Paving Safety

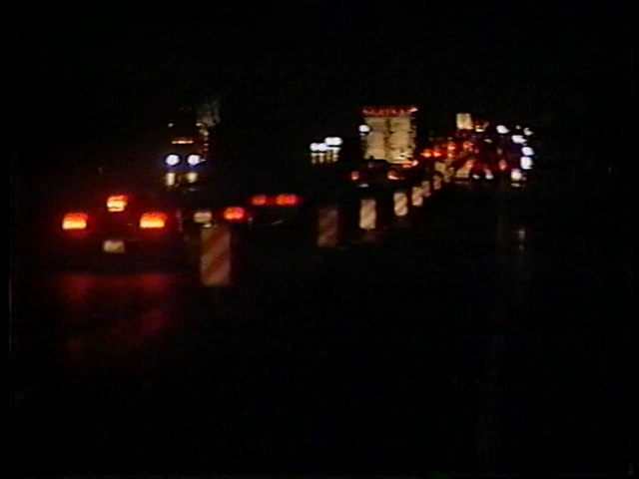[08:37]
First, visibility is minimized. Both yours and the driving public's.